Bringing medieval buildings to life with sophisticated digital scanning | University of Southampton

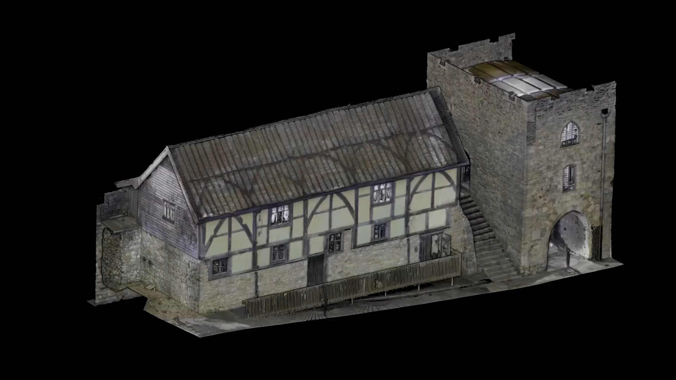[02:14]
which is a brilliant way that you can just go in there and you can look at these models, you can rotate them, you can explore them and really kind of start to see them.
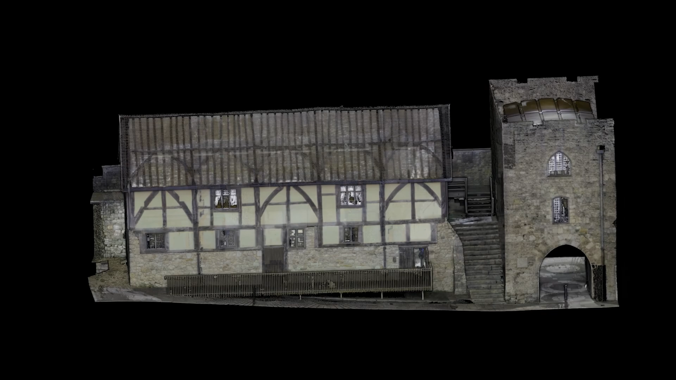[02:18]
Some of them just cannot be accessed because of health and safety grounds, some of them are very small and therefore limited groups. But by having this 3D data, it means that everybody can explore them and particularly if you have mobility issues, some of these medieval buildings are not accessible.